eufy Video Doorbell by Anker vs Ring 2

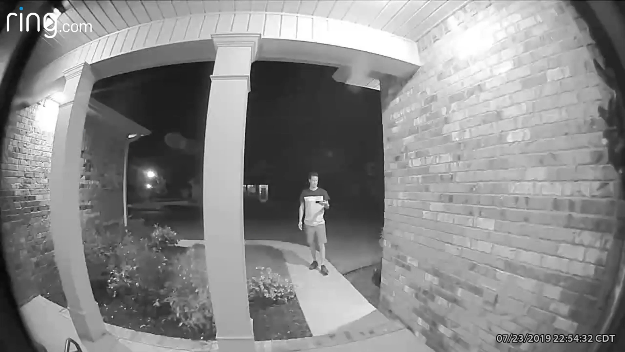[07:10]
I also ran a low light and night vision camera comparison test, once with the patio lights on, and then another with the exterior lights turned off. And we can clearly see the difference. I'd say in both of these low light tests, the Eufy comes out on top with quality,
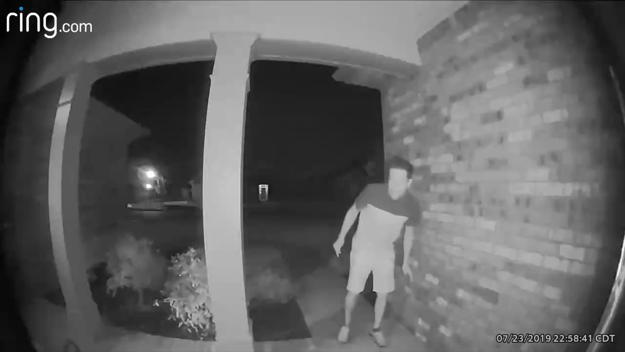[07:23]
sharpness, resolution, and even the night vision clarity. One of my favorite features of the Eufy and why I could see myself recommending it to friends and family who might be in the market for a video doorbell is the no hidden fees of a monthly or yearly subscription.